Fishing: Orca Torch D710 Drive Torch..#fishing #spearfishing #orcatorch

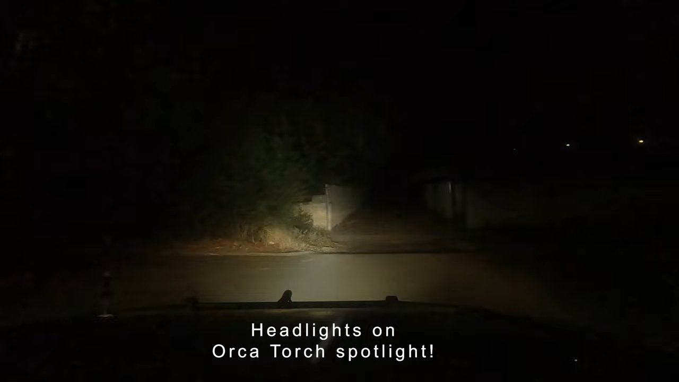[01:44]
this is totally out of control, can you believe how bright it is, no headlights,
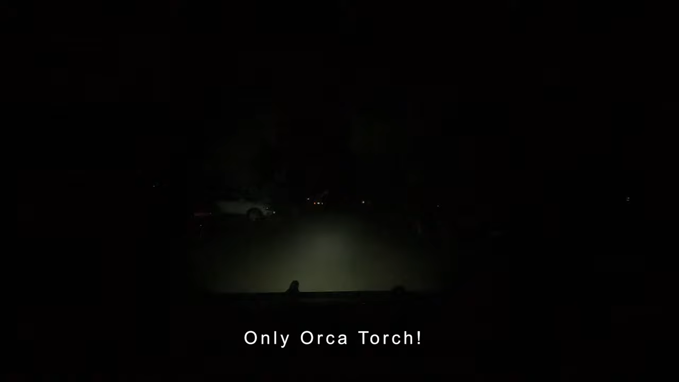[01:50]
headlights, I really do hope your GoPro can do this justice, that is nuts.
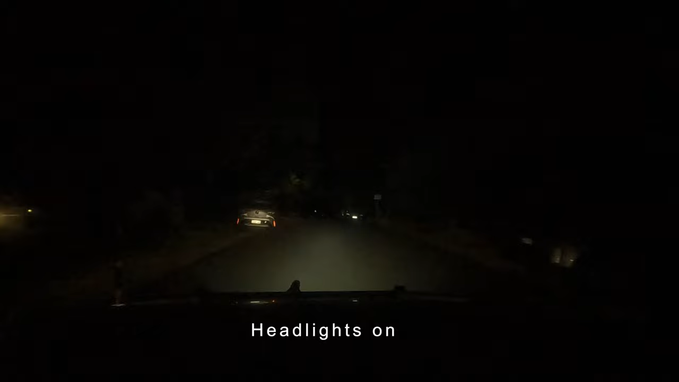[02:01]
It's as bright as the headlights, it's amazing, it's like a spotlight, I can't believe it, that's just mad,